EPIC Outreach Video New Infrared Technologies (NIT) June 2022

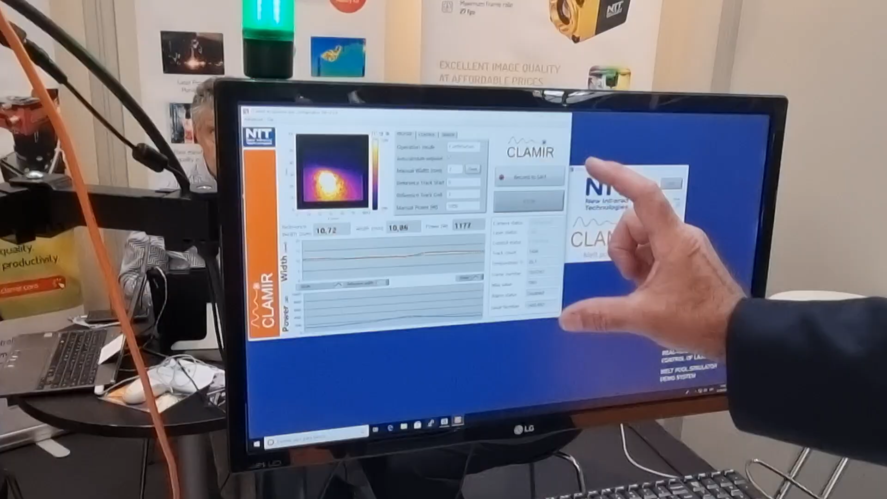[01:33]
The software you just use is just to set up, to do the first set up, but then the system runs without the software.